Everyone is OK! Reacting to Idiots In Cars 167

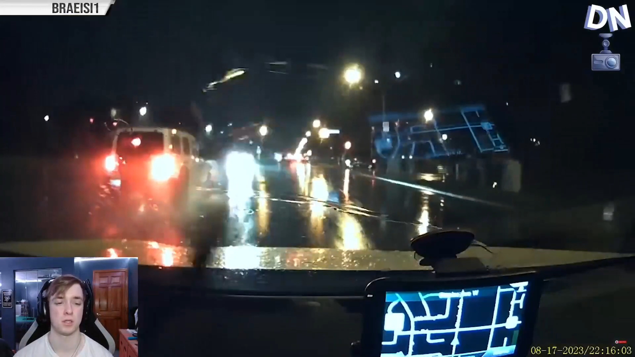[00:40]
that guy's just running shit this guy's running shit in the rain a little wreck